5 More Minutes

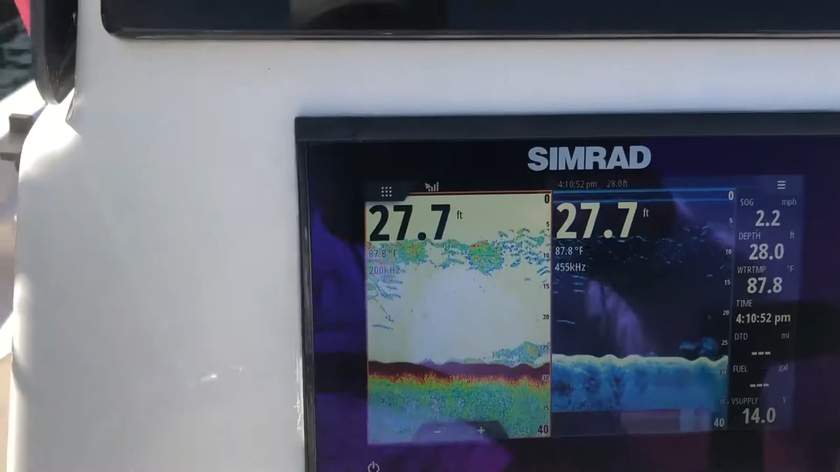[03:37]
On screen: water 87.8°F, speed 2.2 mph
bait pods up underneath of us, about somewhere about 8 foot. We're about 8 foot deep in bait.